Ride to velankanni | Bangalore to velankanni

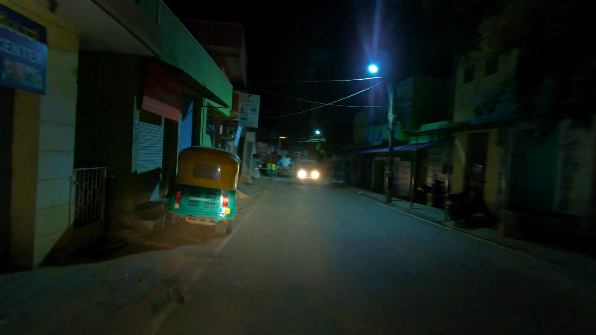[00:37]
Welcome to another vlog. Well, it's 4 o'clock in the morning, and then for the first time
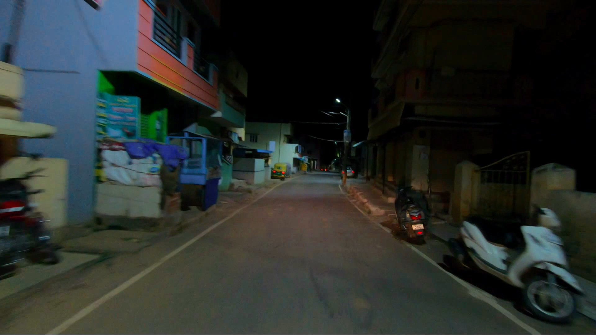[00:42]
we are leaving on time.